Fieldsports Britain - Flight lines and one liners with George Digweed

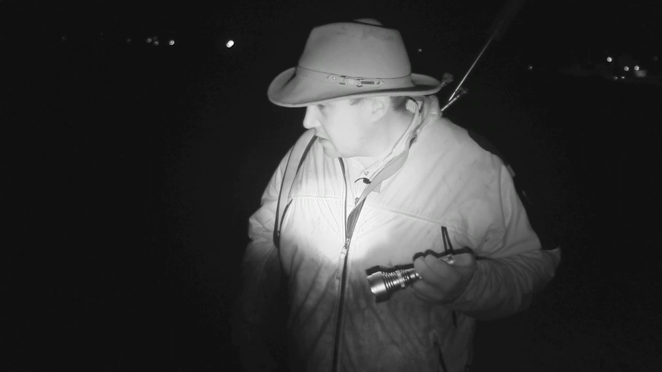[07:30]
That is amazing. She was only there for a minute or so and she has managed to literally clear the whole lot up. They really, really can eat.
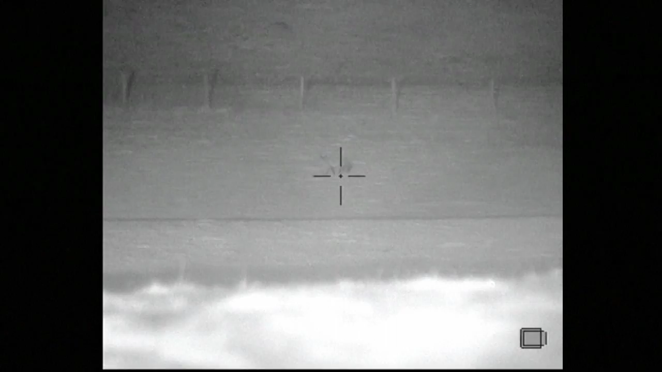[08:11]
But it shows, the footage I got through the Drone Pro shows it is a very versatile piece of kit. So we have done target shooting during the day, we have done squirrel shooting during the day,